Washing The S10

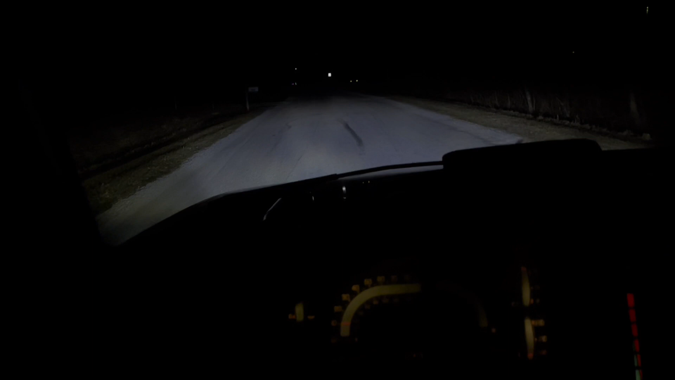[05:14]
so yeah that's how bright my headlights are that's my bright i hope i took my turn